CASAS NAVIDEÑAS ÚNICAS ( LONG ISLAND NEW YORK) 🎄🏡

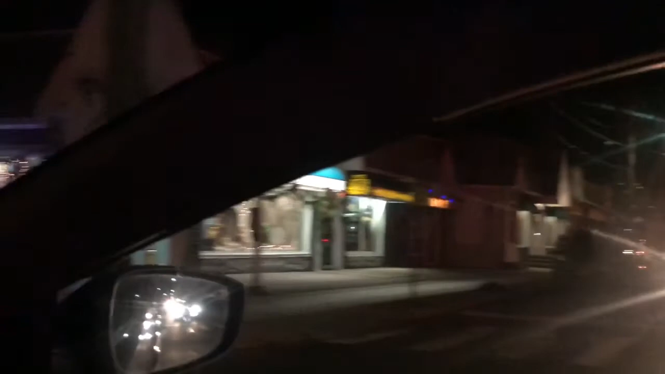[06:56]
Así está, amigos, así está, miren cómo está la isla ahorita, de noche, yo grabándoles por acá, por estos lados,
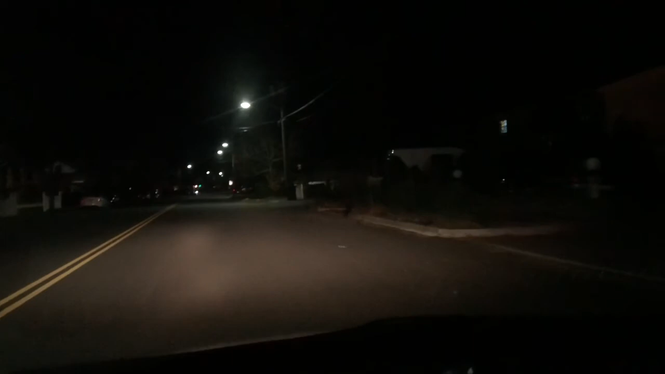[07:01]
pues, no hay nada, la verdad, no hay casas así decoradas, ni nada, vamos a ver más adelante qué encontramos, ¿ok?